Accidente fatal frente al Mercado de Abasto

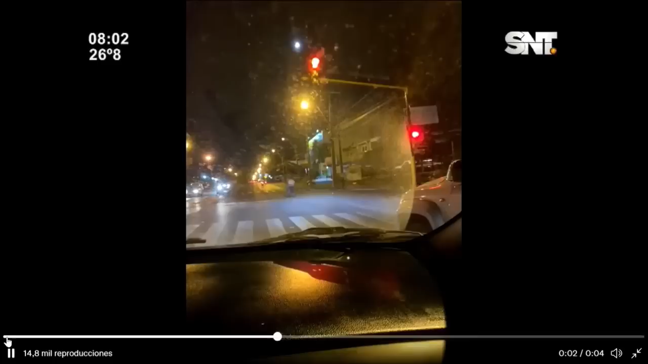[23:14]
entendemos que la gente quiere poner espacios ahí como los muchachos cruzan en rojo ah claro ese paso en rojo es que no hablando de no respetar nomás porque tres pasaron ahí en rojo es un motociclista que si viene después un auto le llevan por delante imagínate vos si alguien cruzaba ahí por la franja le iban a llevar por delante nadie respeta nada si sos un peatón mejor esperar que te den el paso y no salir como superman queriendo detener el tránsito no siempre un auto puede frenar en dos metros además se chocan de atrás